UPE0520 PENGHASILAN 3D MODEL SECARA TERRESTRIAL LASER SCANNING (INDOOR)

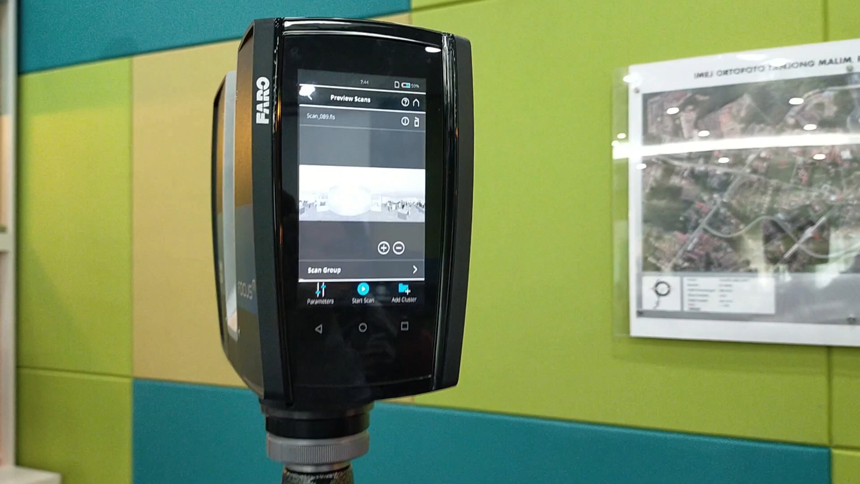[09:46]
Bila sudah selesai bagi satu stesen, bolehlah pindahkan ke stesen yang lain,
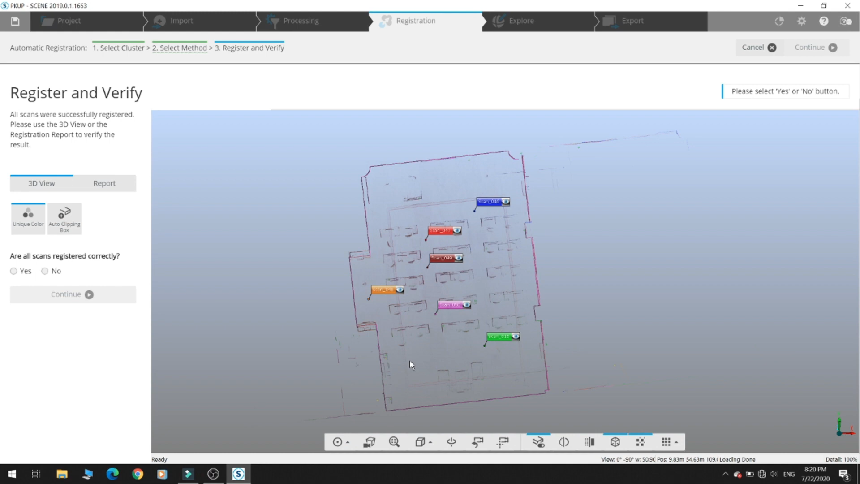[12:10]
Kita boleh nampak dekat situ ada lebih kurang 6 station alat saya duduk untuk buat
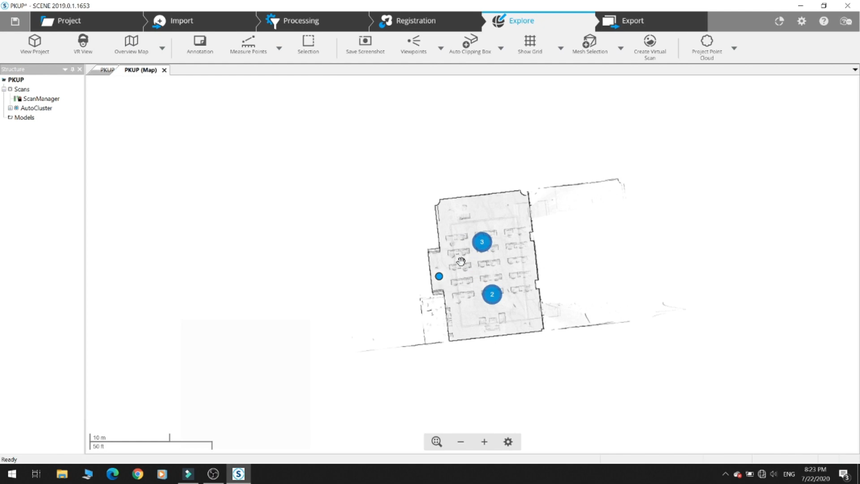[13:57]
Jadi kita boleh buat dalam bentuk 2D juga.